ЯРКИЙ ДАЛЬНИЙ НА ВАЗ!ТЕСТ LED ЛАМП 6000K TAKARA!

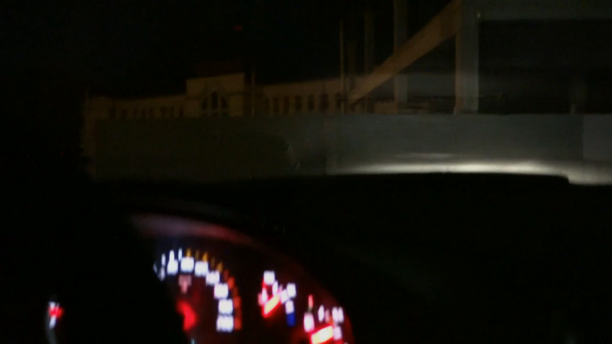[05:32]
Так, салона ближний. Ну, дальний. Ну, чуть-чуть подрегулировать надо, и вообще они четко прям светят, очень ярко.
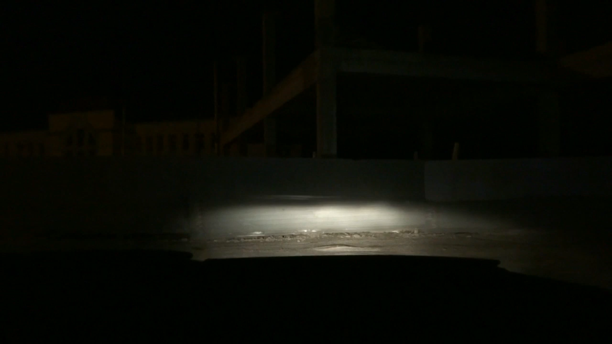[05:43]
И быстро, недолго разжигается, прям вот быстро и все. Вот это прям LED-лампы тащат, короче. Ближний.
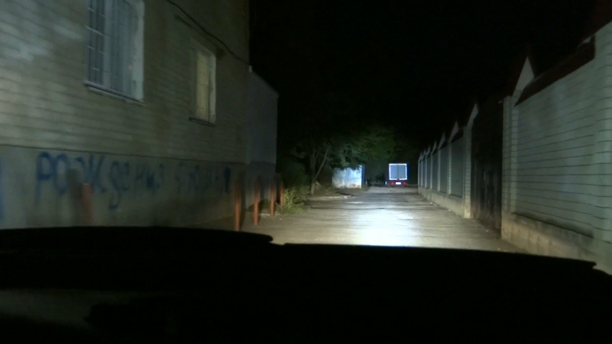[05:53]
О-хо-хо-хо-хо. Офигеть, а ну еще, можно еще раз, пожалуйста? О-хо-хо-хо. Вот это да.